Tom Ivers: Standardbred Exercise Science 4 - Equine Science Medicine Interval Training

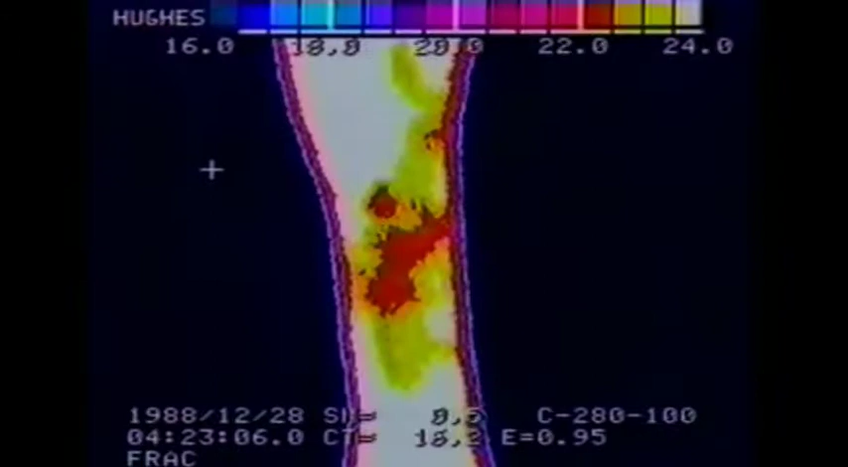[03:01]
You're looking at a fracture in a standardbred's leg, and actually in a standardbred that was being treated for a splint the fellow had injected and blistered and fired a splint. The horse was quitting at the end of a race, and he couldn't determine what was wrong. Now, notice that this temperature in the area of the fracture
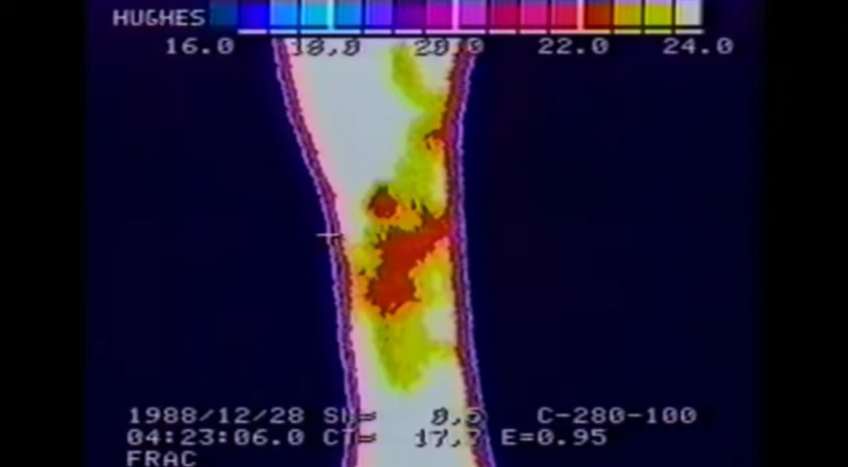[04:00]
and I said, well, get a xerography, you'll probably see a fracture. And sure enough, when he did, he did get the fracture indication. So sometimes any abnormality, whether it's hot or cold, can mean something. Here we're looking at a shot from the rear. We're looking at the two rear legs and one front leg, all with very active ankles, wraparounds to the rear.
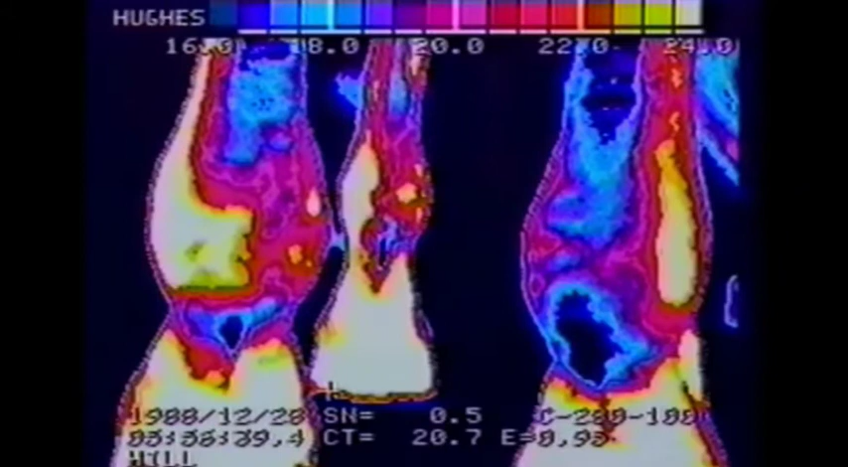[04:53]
in the feet causing these outside suspensories to go. The feet themselves are inflamed more than we want to see. Generally at the heel, you'll see a round area that will be hot, and the rest of the foot will be much, much cooler.
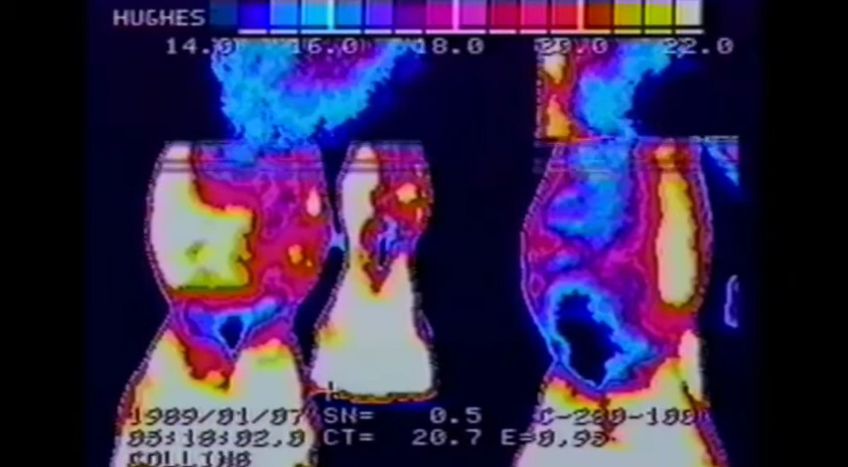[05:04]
In this case, we don't have that. This is what a splint looks like on that left front leg. Usually a splint comes out as a round, circular hot spot. Notice we have the arrowhead appearance that we talked about before for shins. And in these cases, when you have a splint or when you have a shin problem, both cases cause those two little blood vessels to light up,
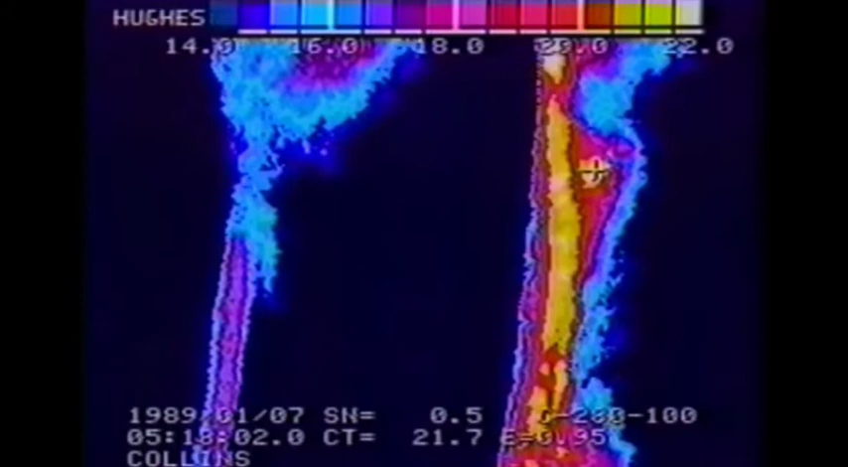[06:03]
There's no real hot spots in there. We see the circulatory path going down through the leg. That's all relatively normal. Down at the ankle, we don't see any real suspensory involvement.
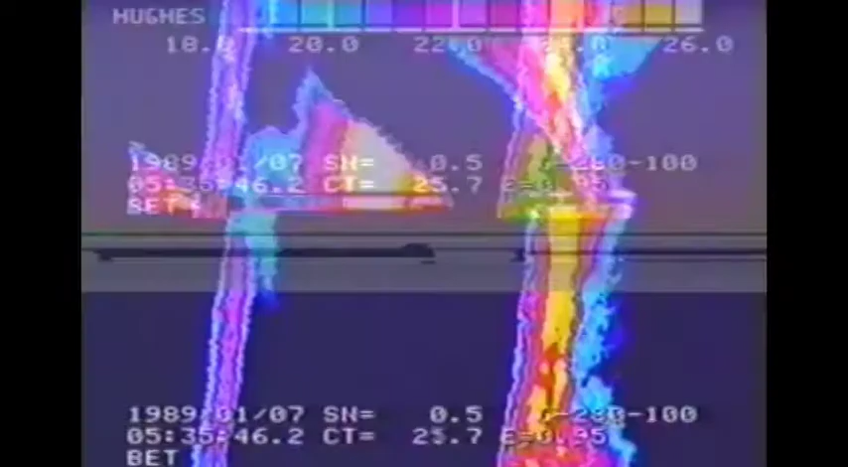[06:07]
This horse you'd just call a splint. Now here's a foot with a heel that is in trouble. When you look at the underside of a foot, sometimes you'll see this where you've got an imbalance. In this case, it's the inside of the foot. And notice how this shoe, that's the black circle there ringing around, notice how this shoe comes up underneath the heel.
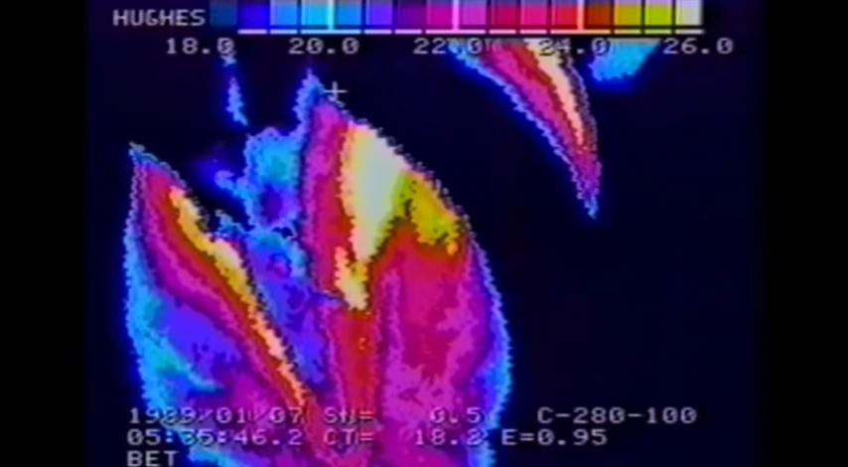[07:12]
and impinging on the softer part of the foot. This horse has probably got a very sore foot. Here's another foot with the other, again, this is probably the inside, but you notice that the sole of the foot toward the front of the foot has a problem. This is probably not caused by a shoe.
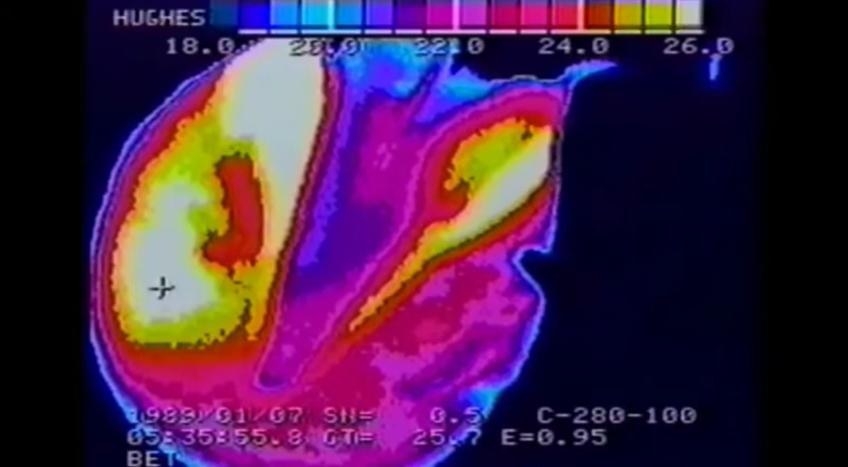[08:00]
Otherwise, on the right side of the foot here, that's a relatively normal circulatory pattern. However, the whole sole of this foot is warmer than we would like to see it. The area where the X is, though, probably if you looked in there and cut away in there, you'd probably find some kind of a pus pocket. This is an interesting thing. Here is a horse that has a vein or an artery that goes around the outside of the tendon. Once in a while you see this, don't let it scare you, and always check when you see something like this. This is not a bowed tendon. This is probably an artery or a vein.
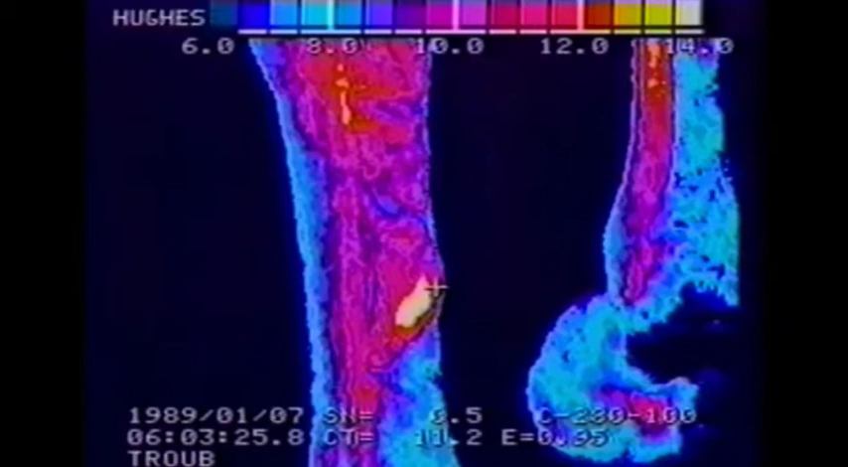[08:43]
He was born with this. It passes around the outside of the tendon, and these things can be like varicose veins. They can be real sore and hot and inflamed, but it's probably not going to cause the horse any trouble in terms of racing and performance. Okay, here is a set of shins on your left, the horse's right side. It looks like a bandage artifact, but it's not.
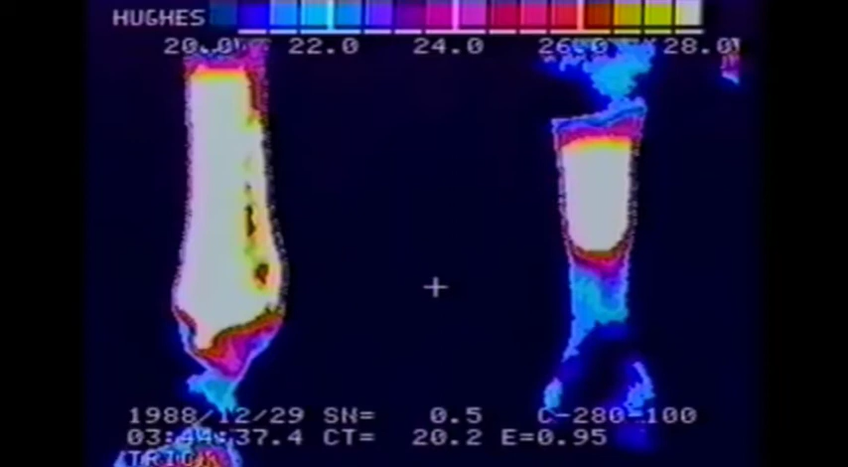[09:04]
On the left side now, we've moved our temperature scan up and we can see exactly where this problem is. This is likely to be a fracture. The area right there, you could put a chalk mark on it for the vet to tell the vet this is where to take your x-ray, because that's where the problem is.
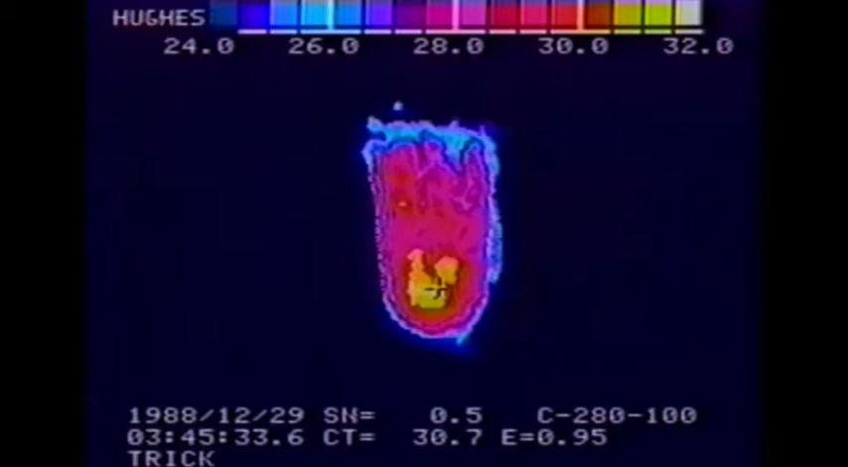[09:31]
Very, very likely to be a fracture of the cannon bone. That's quite a machine, isn't it?